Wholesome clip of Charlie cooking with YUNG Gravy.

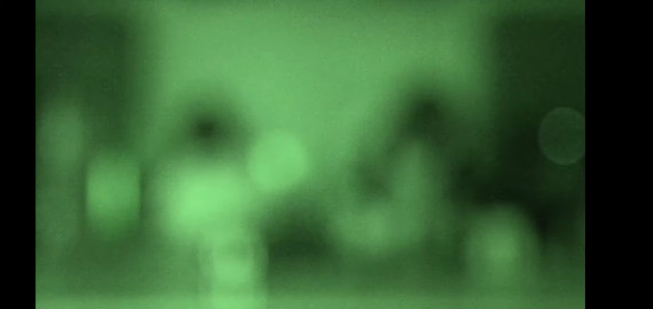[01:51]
We have sharp things in our hands right now, ladies and gentlemen. I can see this. Oh, it's because that door's. Oh, that makes sense. So, okay, so we're just accepting that it's all right. There's night vision if you want to use it. Do you want night vision?